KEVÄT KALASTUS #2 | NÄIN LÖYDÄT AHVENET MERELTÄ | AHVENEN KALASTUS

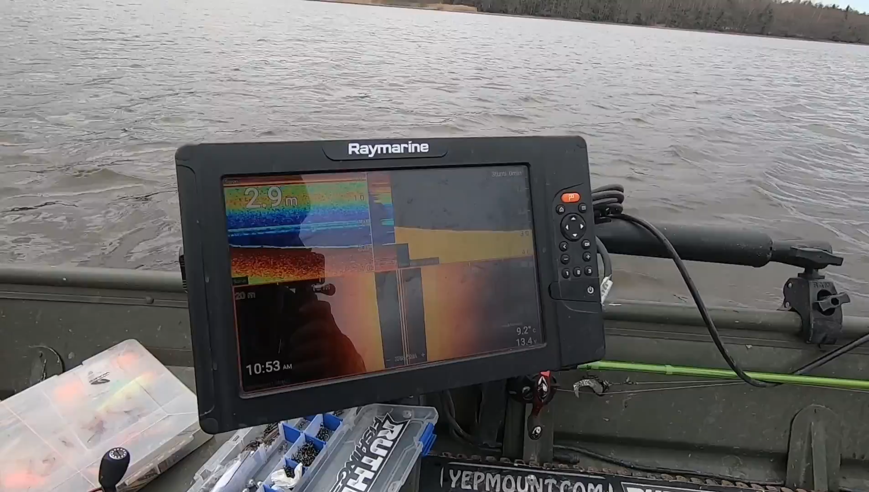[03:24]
On screen: depth 2.9 m
Ja nyt mä luotailen tätä ympäri tätä lahtea ja odotan,
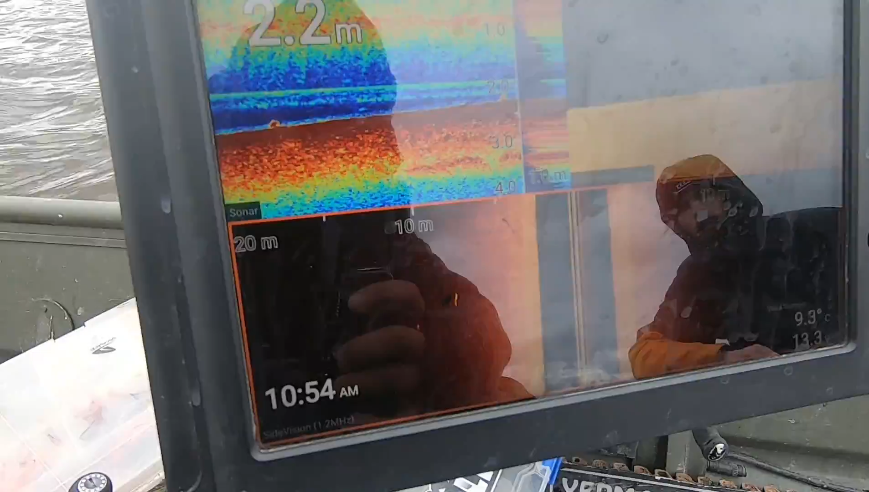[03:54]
On screen: depth 2.2 m
Toi on kyllä hauki. Ei sitä heitetä.
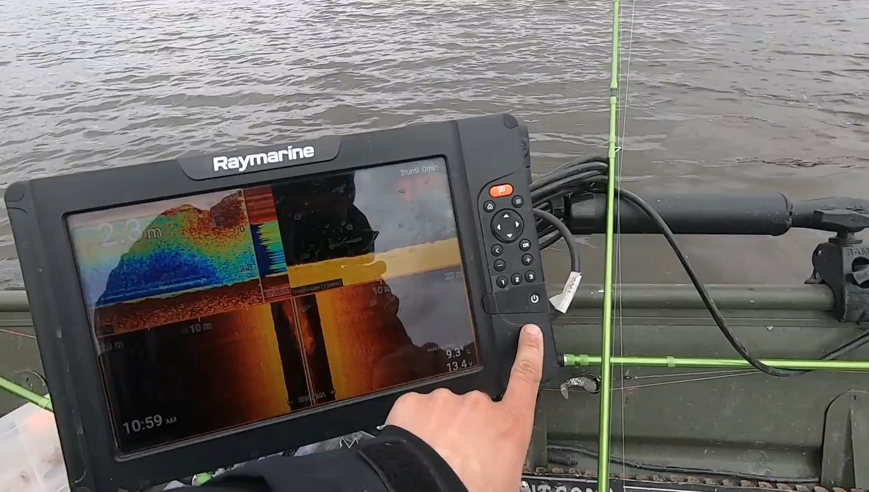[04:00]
No niin, nyt löytyi. Nyt löytyi ensimmäinen ahvenparvi. Mä voin näyttää täältä zoomista, se vielä näkyyskö se tässä kartassa. Mä otisit kyllä screenshoti.
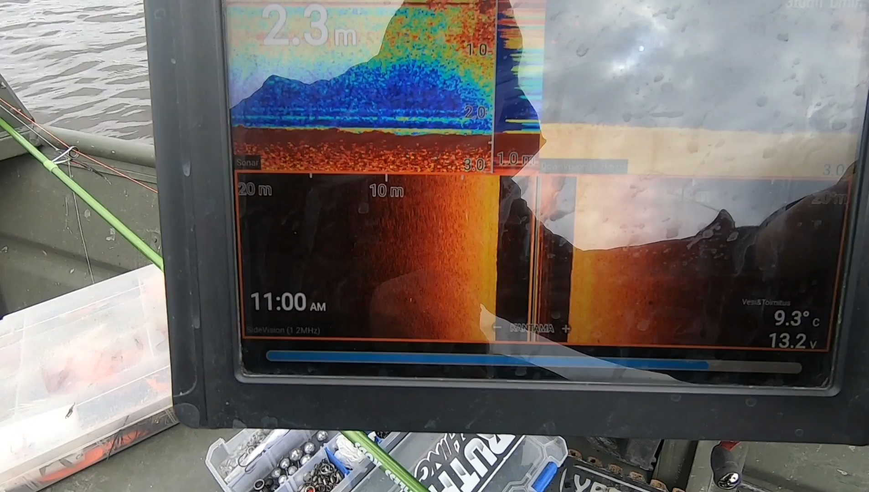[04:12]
On screen: depth 2.3 m, water 9.3°C
Siellä näkyy ahvenparvi.
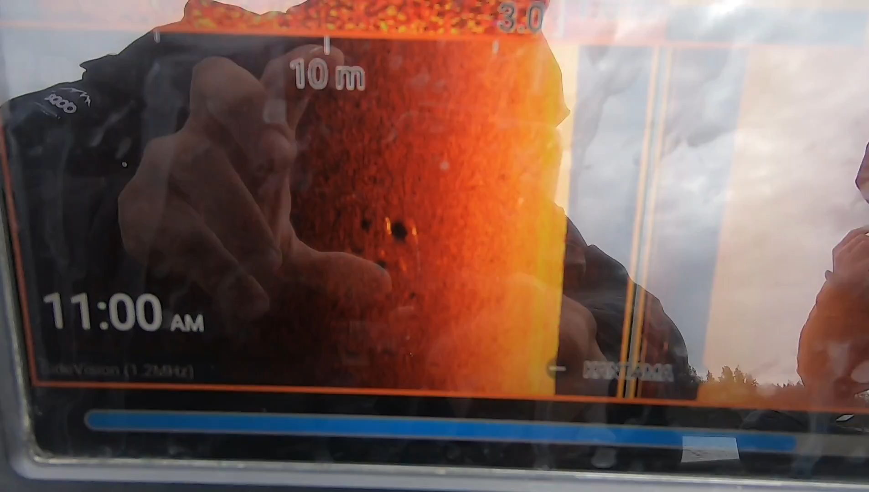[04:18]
Siellä. Siinä on kolme neljä kalaa.
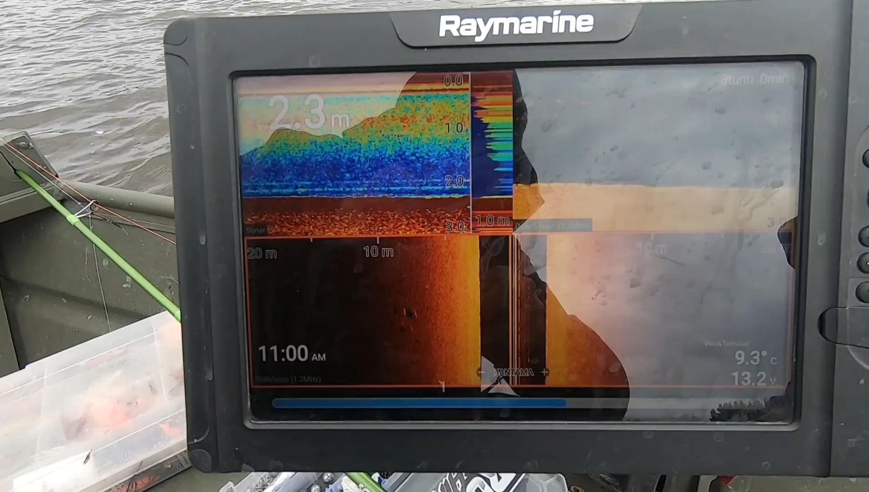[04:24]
On screen: depth 2.3 m, water 9.3°C
Kolme neljä kalaa ja nyt lähdetään heittämään. Ne vaikuttavat isommilta ahvenilta.